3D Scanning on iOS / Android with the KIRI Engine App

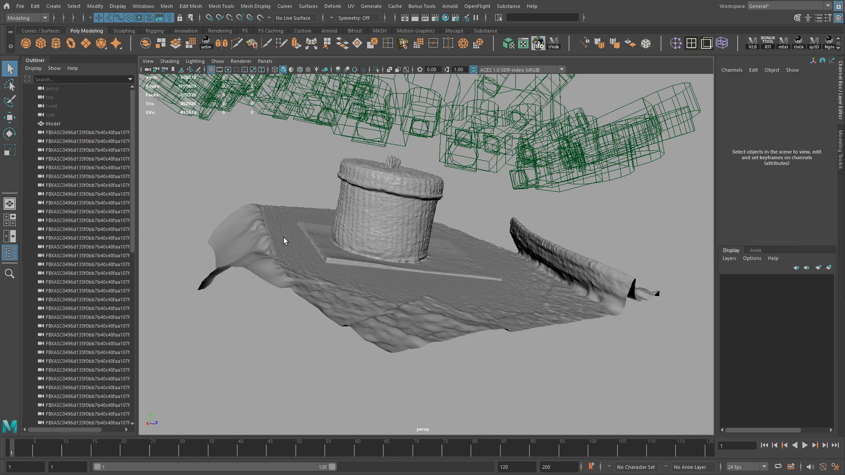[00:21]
The FBX comes with cameras which I grouped, hid, and placed inside the model.
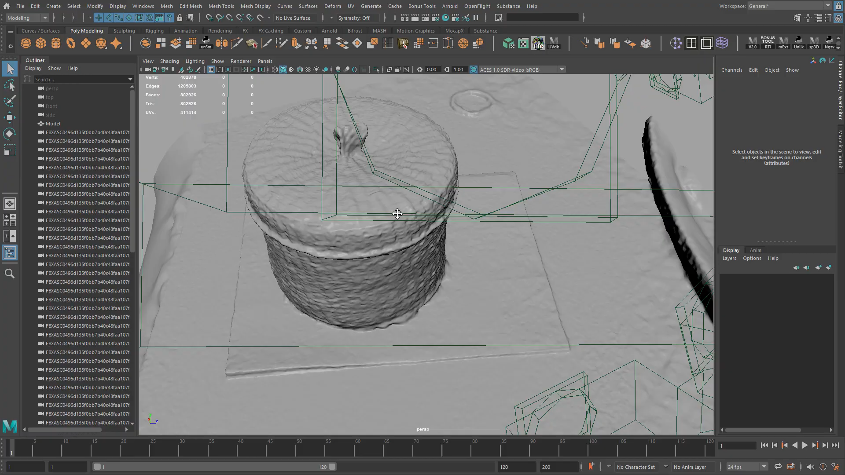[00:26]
I was pleasantly surprised by the quality of the model. There's a lot of detail here.
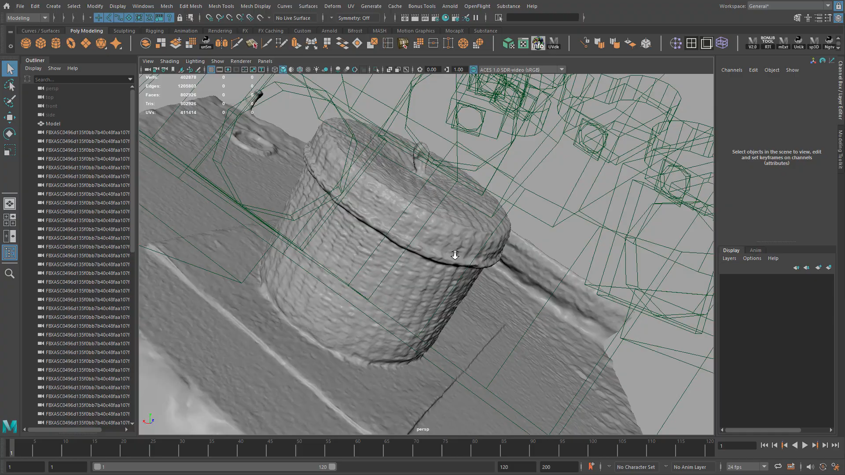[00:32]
I wouldn't expect this from a 7D camera scan if I used Capture Reality, but from this app, I'm pretty amazed by it.
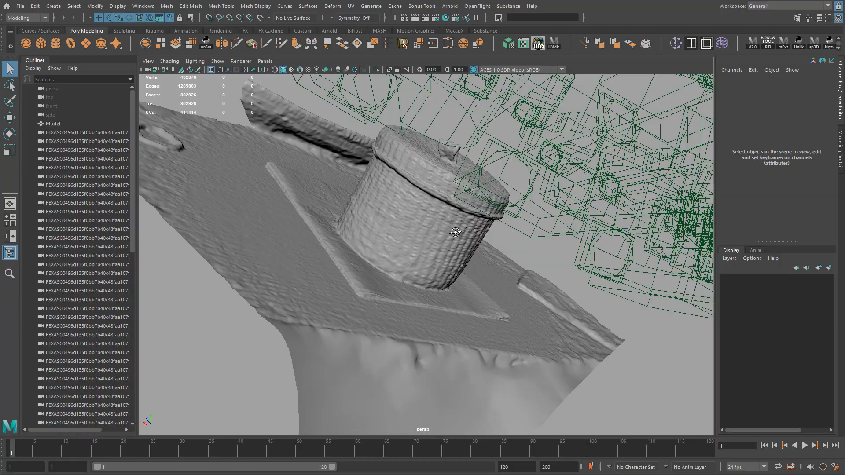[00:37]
The textures are pretty impressive as well.
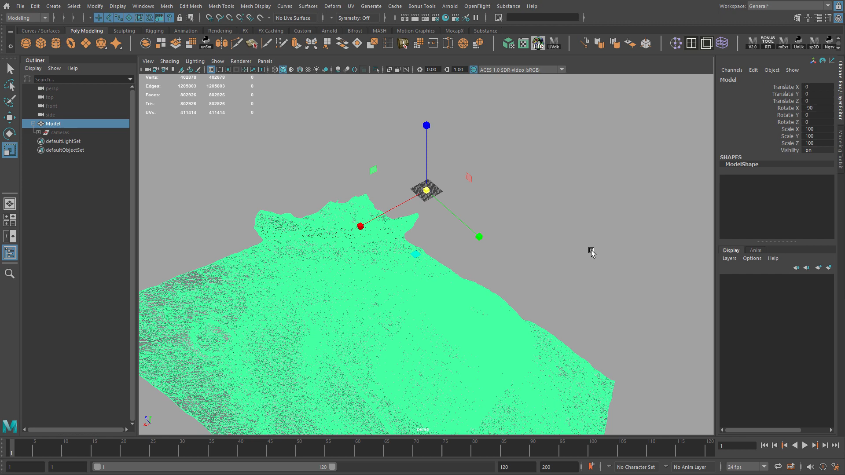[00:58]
Once you group the cameras and hide them and place them inside the model, you can then take the model and scale it from origin.
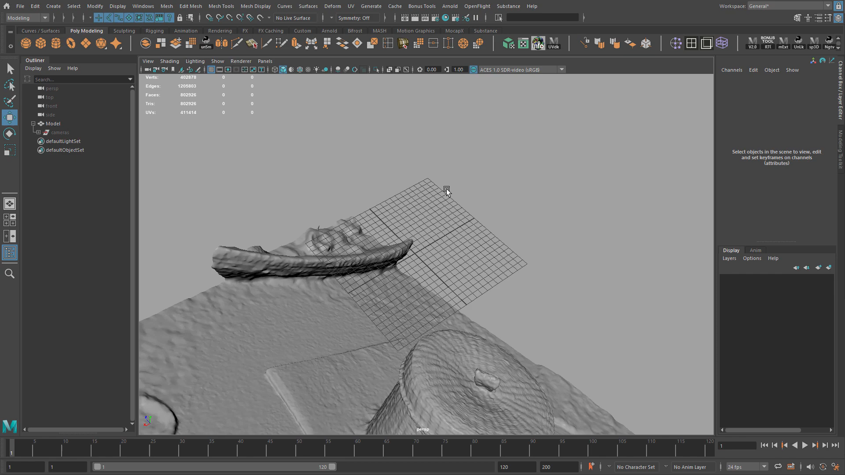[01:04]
And if you make a cube, you can snap the manipulator to the top of the cube holding D and V.
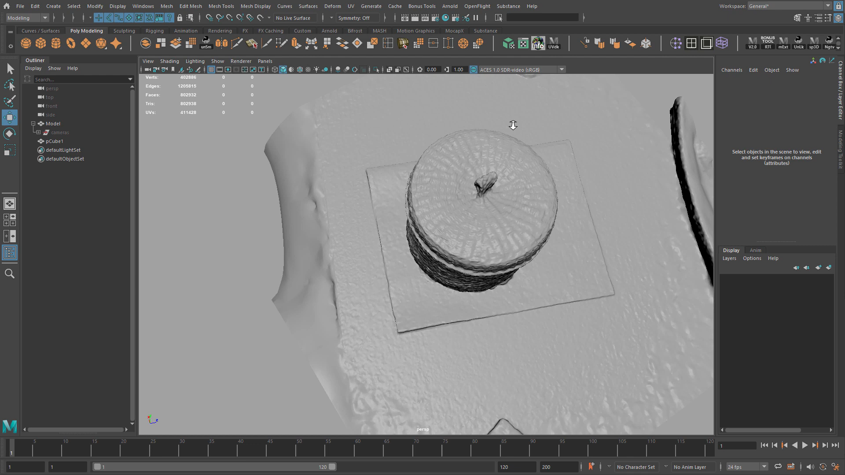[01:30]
pick three vertices on the surface. Find the most flat surface.
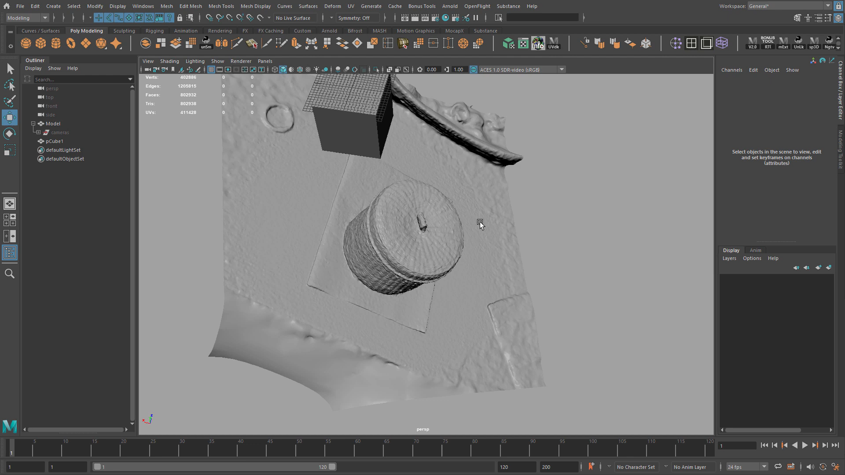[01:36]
So in this case, it's the table. If the magazine was flat, you could use the magazine.
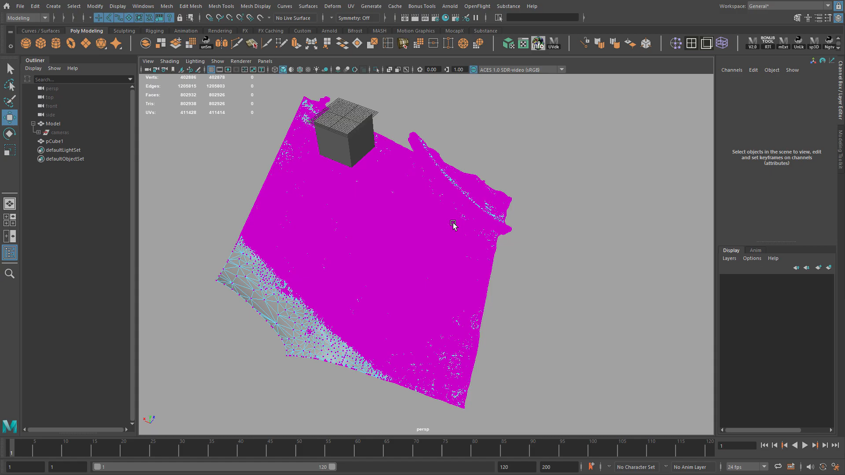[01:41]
So here I'm just selecting three vertices.
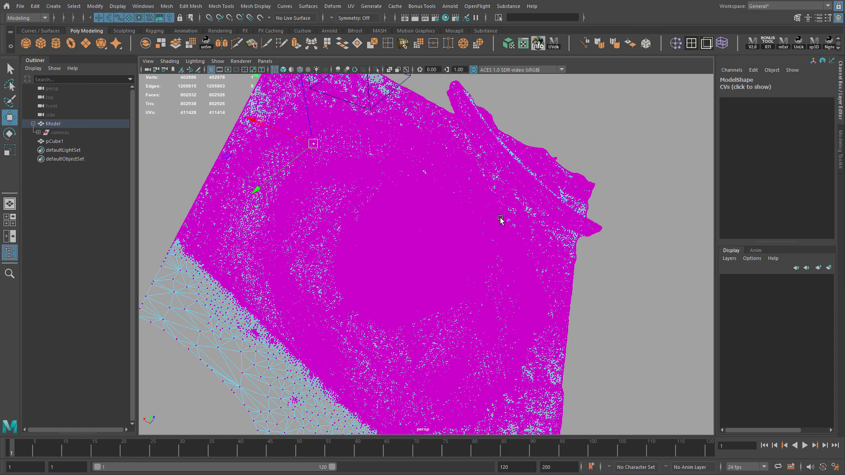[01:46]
One, two, three.
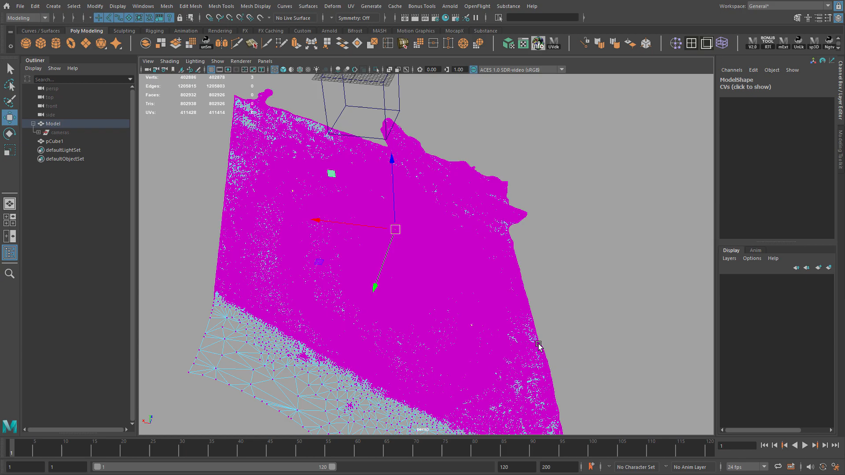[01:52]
Holding Shift, you want to right click on the cube. Go to Vertex and select three vertices vertices on top of the cube.
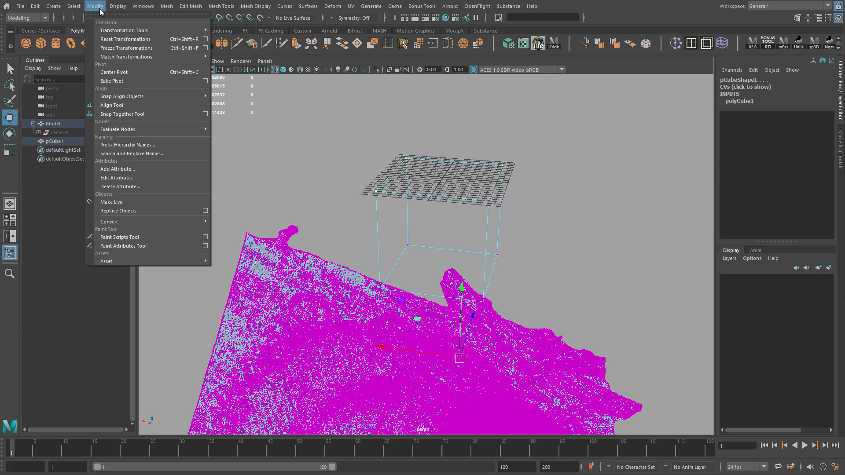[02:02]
And then go to Modify, Snap Aligned Objects, three point to three points.
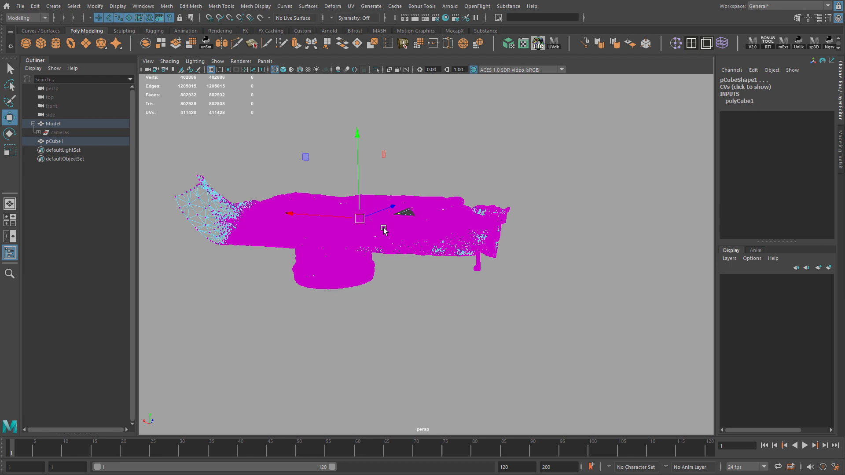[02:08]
And this will snap the model to the cube, which is aligned to the grid.
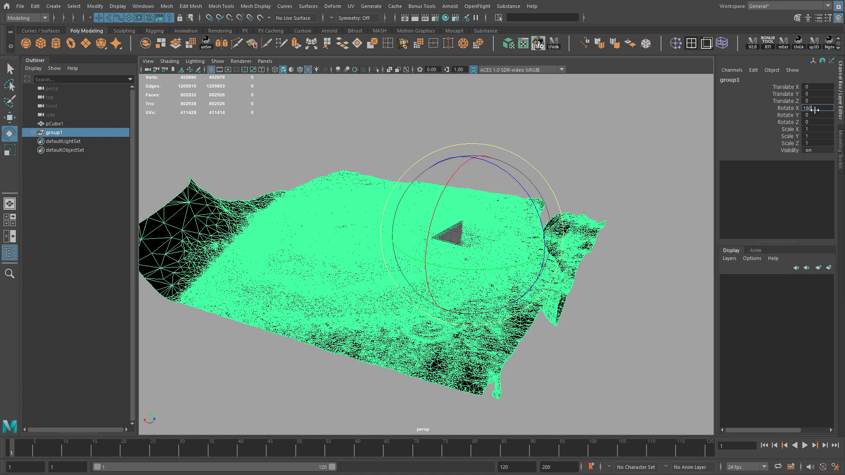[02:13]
You can then select the model and group it and then just rotate it 180 degrees in X.
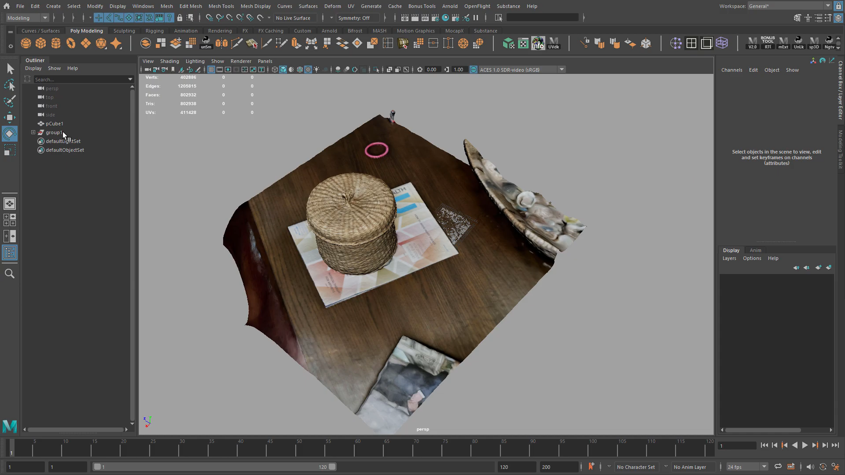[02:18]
It's difficult to work with very dense models.
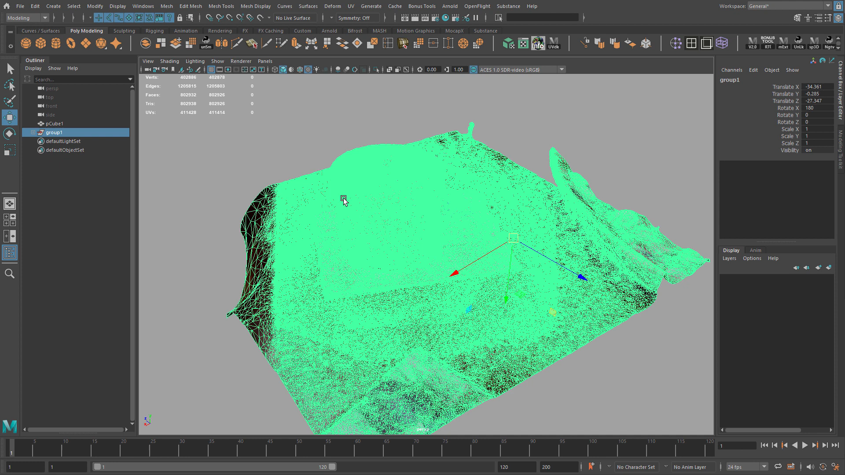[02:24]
So if you go to Show in the viewport and turn off selection highlighting, you'll be able to see the object you're working with without seeing the really dense wireframe. And then I'm just going to scale it down to a manageable size.
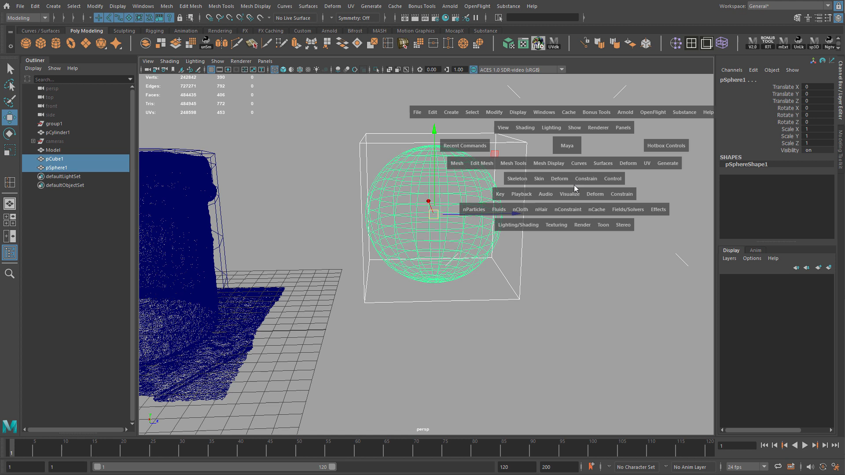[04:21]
and then go to the form and shrink wrap. The settings, just vertex normals, works fine, bi-directional on. And if you see the cube shrink to the sphere, then settings are correct.
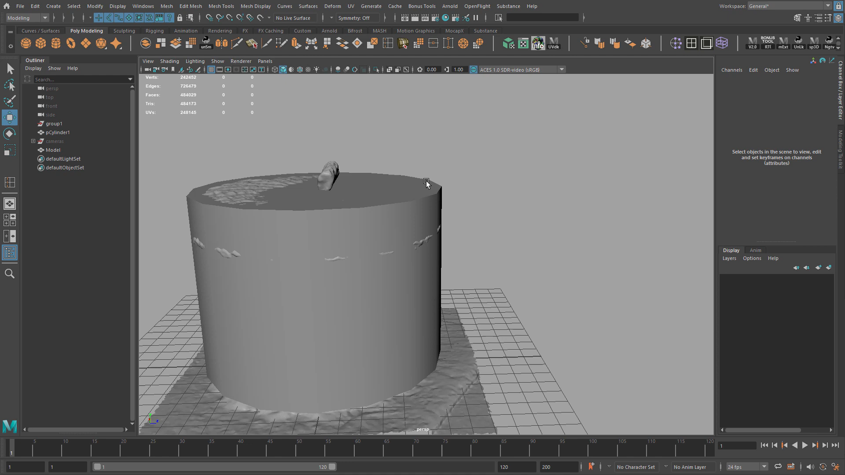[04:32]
You can delete both. So then we select first the low res model, then select the scan model, and then apply the shrink wrap.
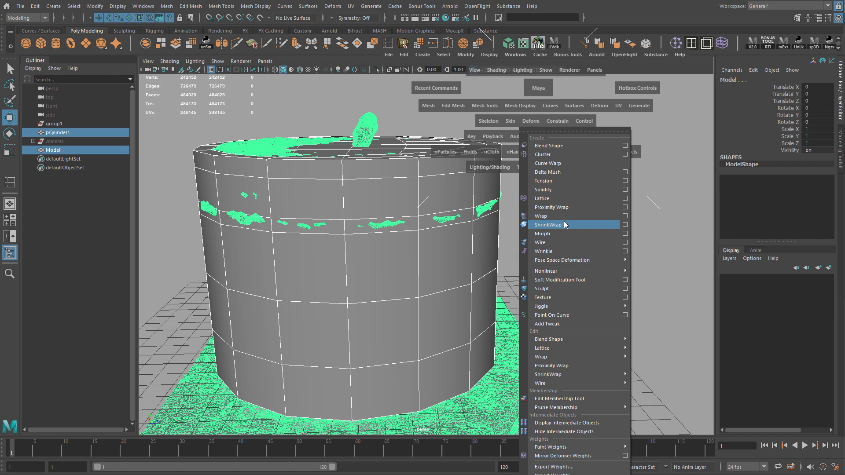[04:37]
At this point, we can start adding some extra geometry.
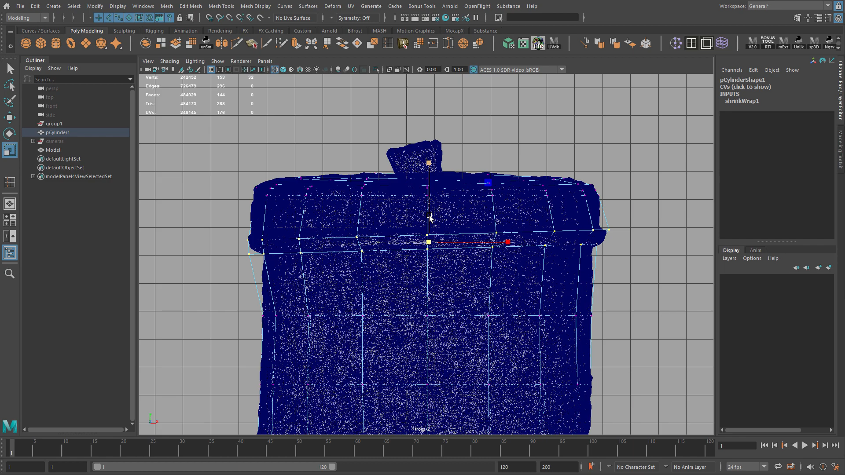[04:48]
I add loops where I need extra detail, and then I subdivide a couple times. I repeat this until I'm happy with the result.